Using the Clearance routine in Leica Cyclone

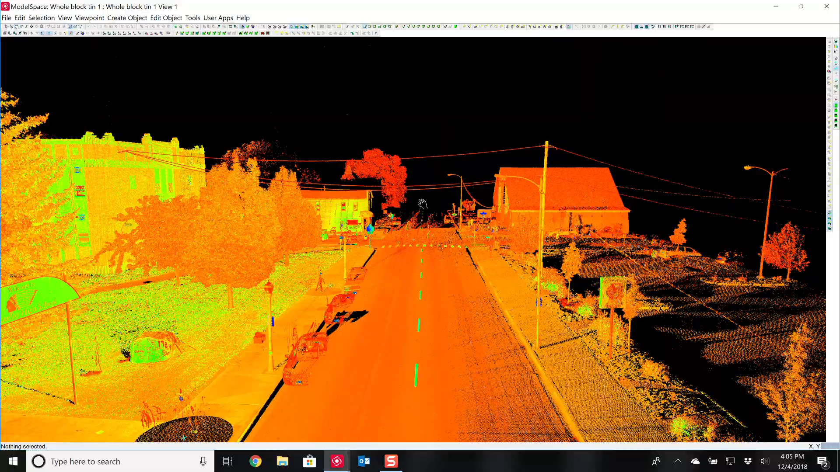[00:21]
So we have some scan data here and we have our power lines going crossed and they're pretty much stacked right on top of each other the power lines are. So we want to determine the ground clearance, the road clearance to the power lines. So first thing you have to do is you have to pick we're going to go left to right, forward to back with your picks. We're essentially saying this here is lane one and we have to use our multi-pick. Let's pick somewhere underneath so you're crossing underneath it.
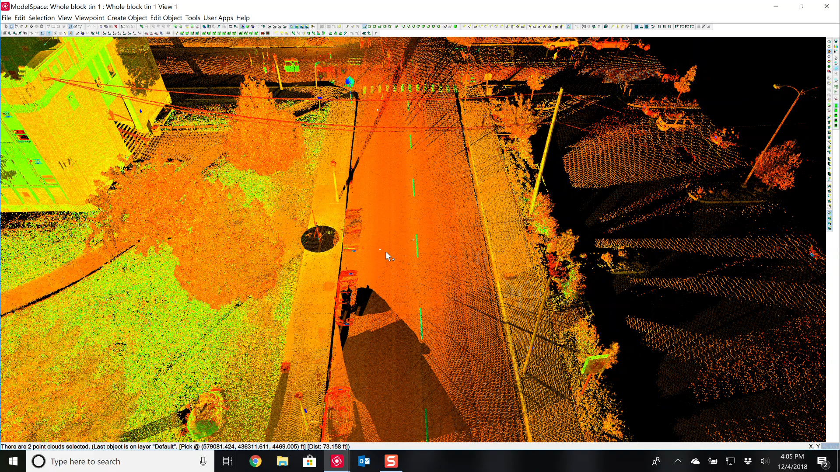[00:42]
So lane one, left front to back, left to right, lane two, then we go pick our power line. And it's okay if you pick the top power line in this instance is because they are stacked right on top of each other. Once you have your picks done, go to Tools, Measure, Clearances.
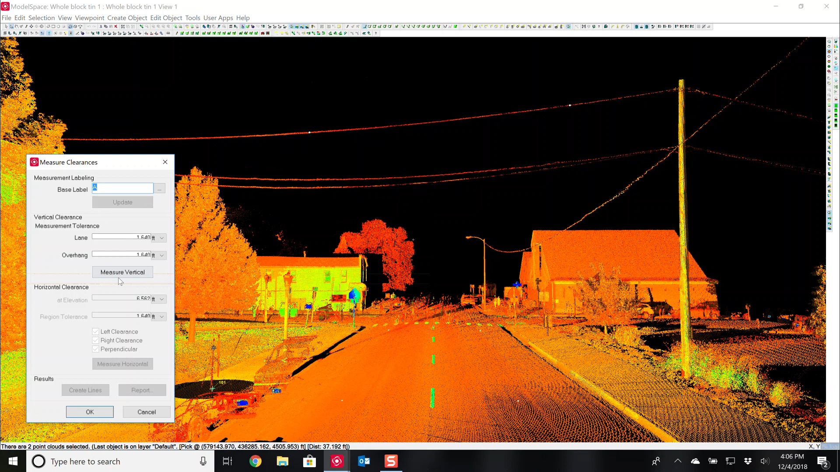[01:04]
And I'm going to tell it to measure the vertical clearances. It draws the lines, it snaps them through and you can see it also picks the lowest point. And because these are stacked right on top of each other it knows that hey my clearances are actually to the bottom line, not the top line.
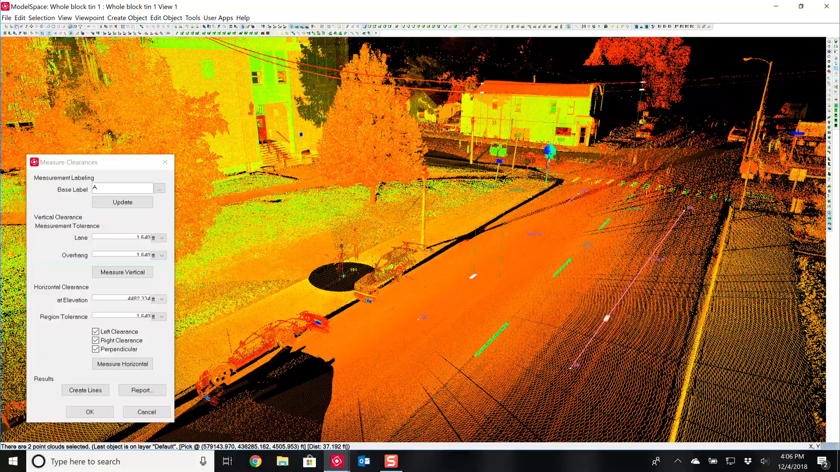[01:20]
And we can rotate this around and it gives you your measurements right here, 26, 26, 27. It gives you your high spots and low spots. So even though I picked clear over here, that was 26.3. Well here is a low spot and it found the low spot, 26.27 along this line. You can tell it to give yourself a report. There's a real basic report and you can print this, save it. You can also tell it to create lines and it will snap lines right there. These can be sent out as DXFs in the AutoCAD and you can snap your own measurements to it.
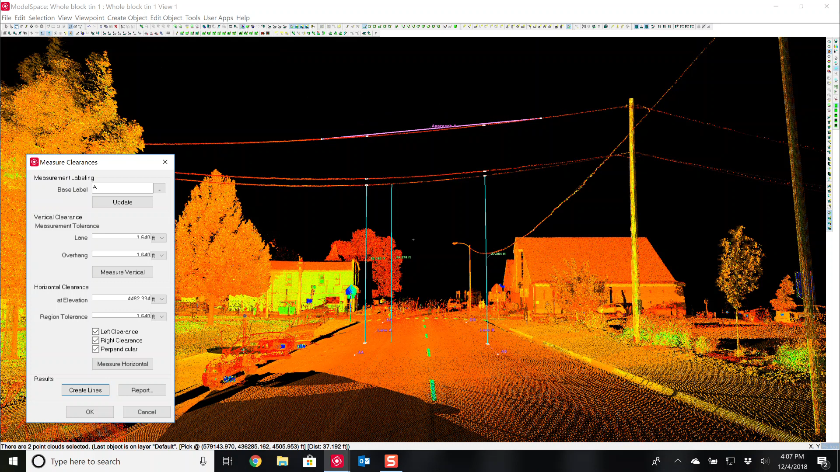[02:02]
Another great feature is just to take a screen capture of this. Send that out as your report. It's really simple but really powerful. It gets all the information across. So I hope you enjoyed this video and if you have any questions leave them in the comments. Thank you.